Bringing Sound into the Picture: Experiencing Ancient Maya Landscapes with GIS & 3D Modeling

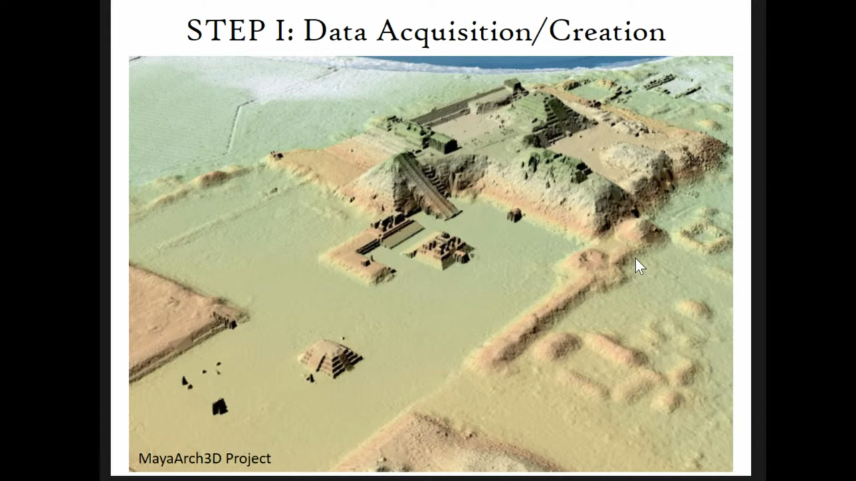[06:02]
So kind of just notice the sort of, you know, the mounds here. These are unexcavated areas, unexposed.
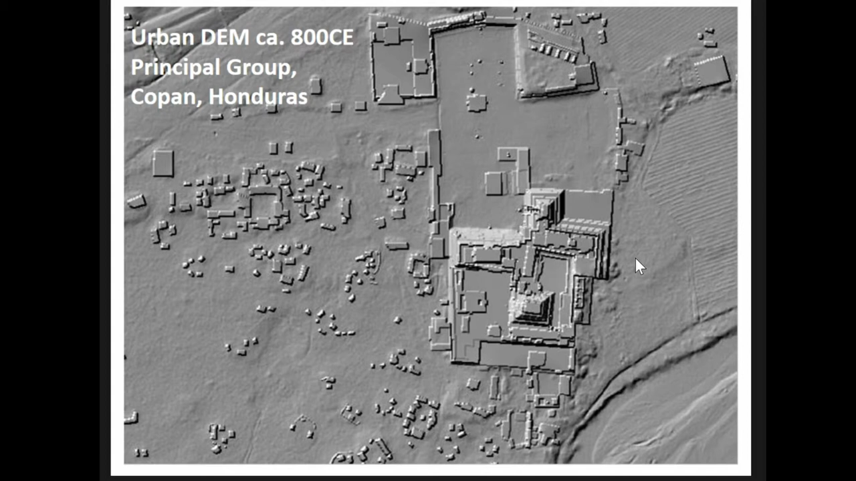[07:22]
So in this way, what you end up with is a representation as raster data of Copan that allows us to perform quantitative analysis for visibility and sound. So here what you're just seeing is a hill shape derived from the urban DEM of Copan's main civic ceremonial group in the late 8th to early 9th centuries. So this is basically during the reign of ruler 16.
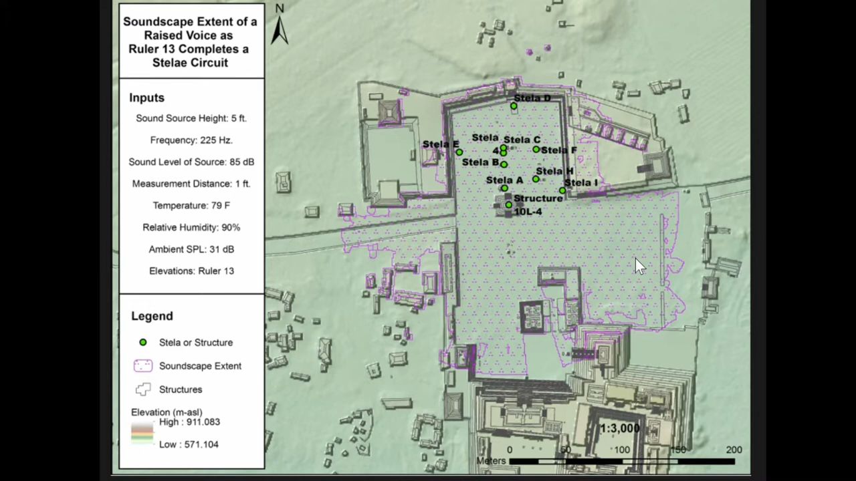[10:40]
So listeners would need to be within the hatched area of the plaza to hear Ruler 13's raised voice as he traversed from Stila to Stila. However, audibility at each vantage point changed as he would have moved for whomever the speaker might have been.
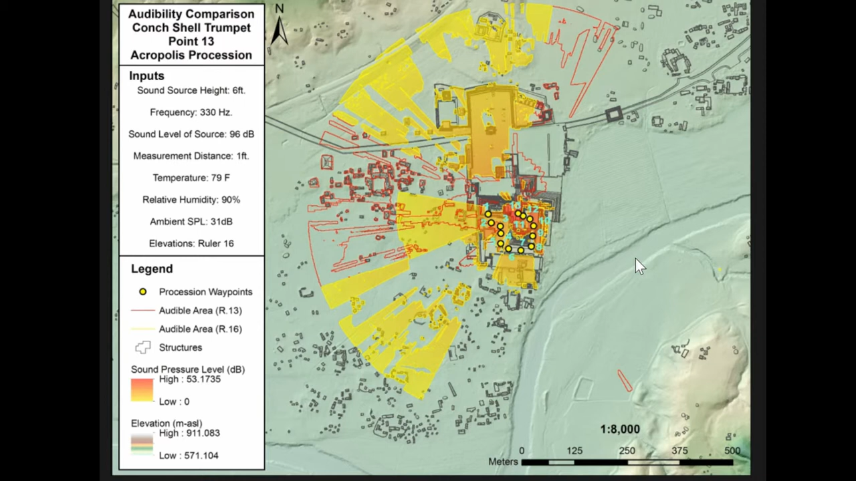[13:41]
the results indicate that the sound shed for Ruler 13 is approximately 209,655,000 square meters, whereas the sound shed for Ruler 16 is reduced by about 25% to 157,709 square meters. To bring vision into this picture, during Ruler 13's reign,
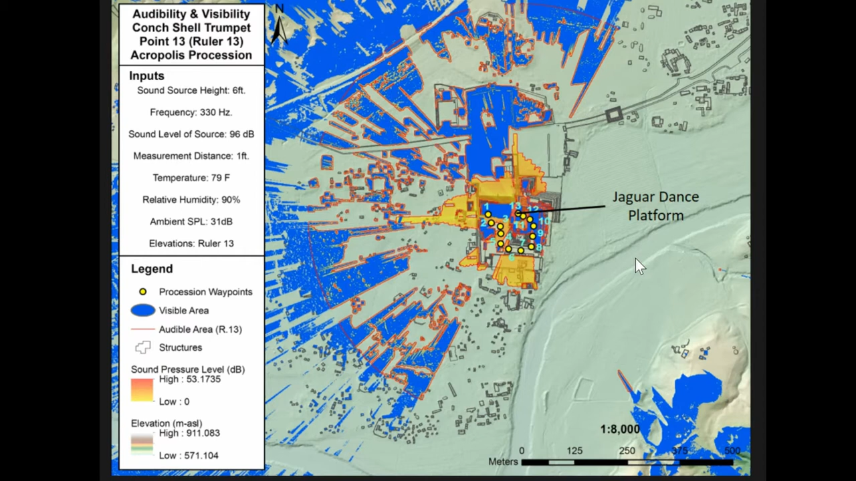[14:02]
In contrast, during Ruler 16's reign, both visibility and audibility of the Acropolis procession was reduced.